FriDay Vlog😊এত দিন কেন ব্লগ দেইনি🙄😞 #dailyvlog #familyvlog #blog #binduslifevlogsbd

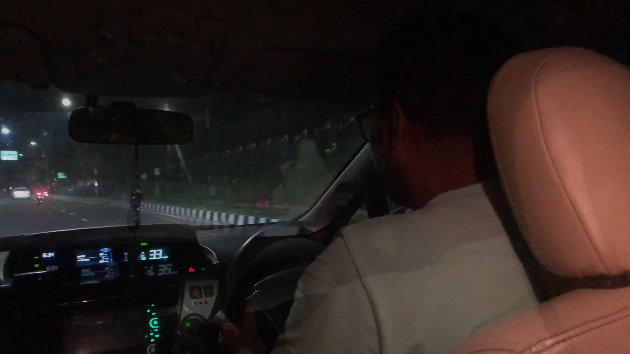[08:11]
তো আজকে ও হঠাৎ করে গাড়ি চালাবে বলছিল, ড্রাইভারকে সরিয়ে দিয়েছে, যার কারণে আমরা একটু ভয় পাচ্ছিলাম।